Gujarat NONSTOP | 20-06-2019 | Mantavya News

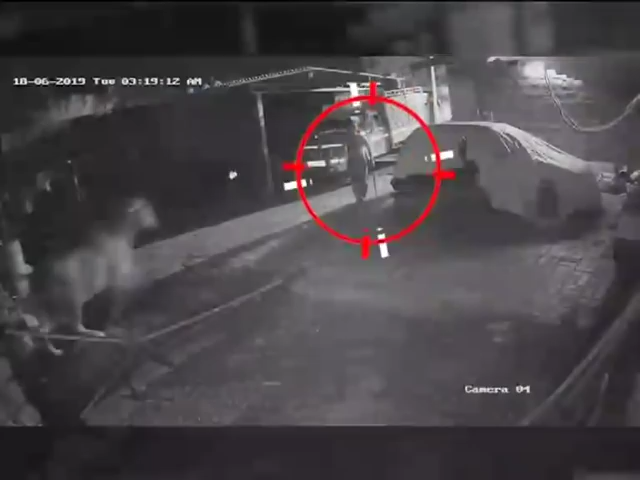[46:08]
सासिक देवसी वाधेर सिहन सामे पड़्या अघटना नो वीडियो वाइरल थे दे हो छे वीडियो
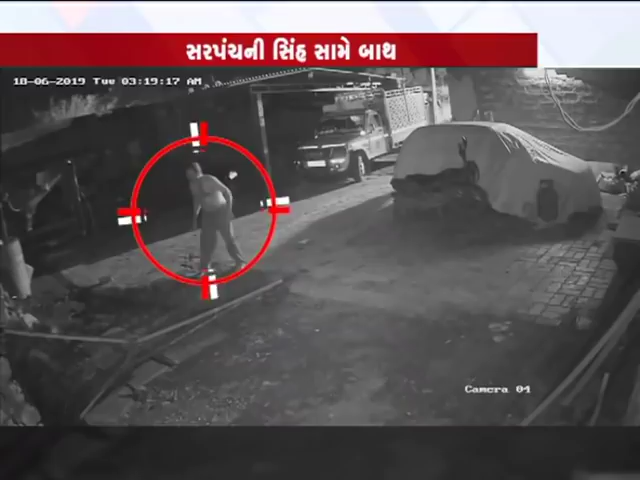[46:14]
मा तमें जोईशा कोच्छो के गवशला मा गायो नो मारन करवा गुसेला सिह सामे दे उसी है लाकडी उगामी और निडर थे रे सामनो करी सिहने भगाड दीतो हतो